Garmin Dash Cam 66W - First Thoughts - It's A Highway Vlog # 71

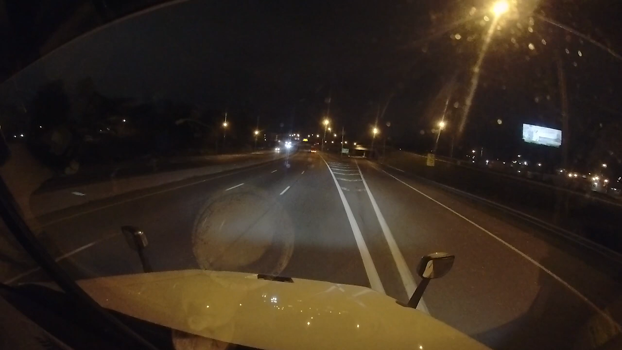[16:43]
This is, uh, a night recording. Uh, this, we recorded the other night as Judy was driving into Nashville. Uh, I think this was Monday night. And you can see it does a pretty decent job. Uh, for being at night, I was sort of surprised. Uh, it shows up pretty decent detail. Um, I don't know if you can still, you know, be able to see the license plates on the cars. But, uh, if you stop it, you can actually read the, uh, road signs. And, of course, at night you don't have nearly as much light as you normally would.